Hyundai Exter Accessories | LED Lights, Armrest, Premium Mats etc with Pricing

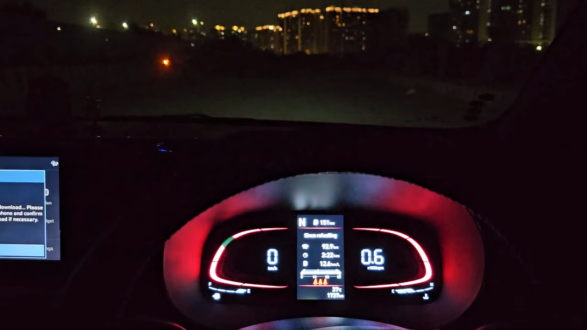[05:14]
आप लोगों को ना थ्रो दिखा देता हूं बाई हैड लाइट का कैसा किस लेवल का देखो यह खाली चल रही है डियारल है ना
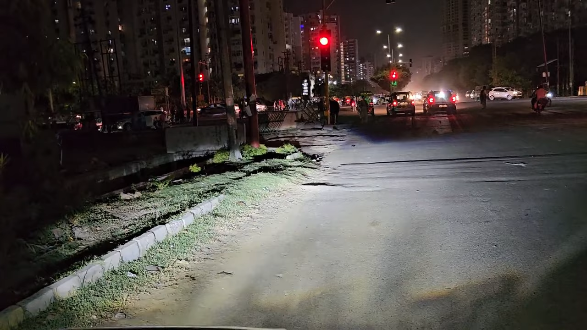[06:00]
यह अरड़ी कंपनी सेट अप है जो प्रोजेक्टर साये हैं बहार से कुछ करवाया नहीं है तो यह ऐसा नहीं कि आपको ऊपर लगेगा
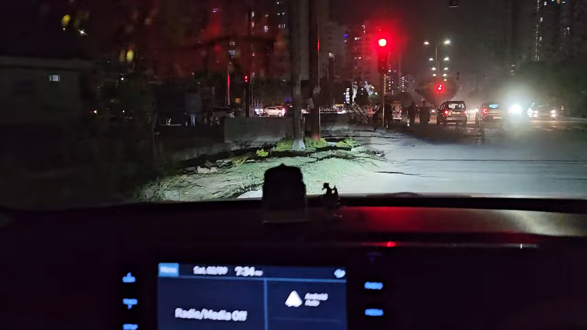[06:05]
तो अब यह आ गए हैं आप देख रहें एक यह LED लाइट पर मैं खड़ा हूँ अब आपको डिफरेंस समझ आएगा देखो यह LED बंद है
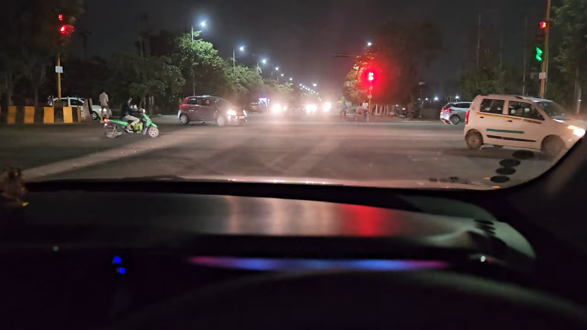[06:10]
यह लाइट पूरी चालो और यह अब हाई वीम तो पहले जो लाइट का थो था ना डेट वास मतलब बहुत ही बेगार मतलब बिल्कुल कुछ
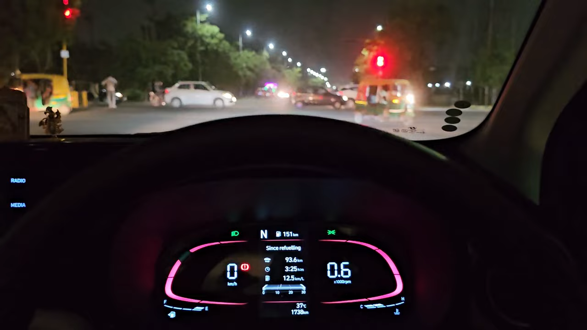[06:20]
भी नहीं दिखता था मतलब मैं कितनी कोशिश कर लो कुछ भी कर लो मतलब हाई वे पे उसका थो इतना करा था और हाई वीम पे करने के बाद तो कुछ फरक साही नहीं आ रहता और फॉग लैम तो इसमें वैसी मिसिंगे तो इस वज़े से मुझे अपग्रेड करने बड़ा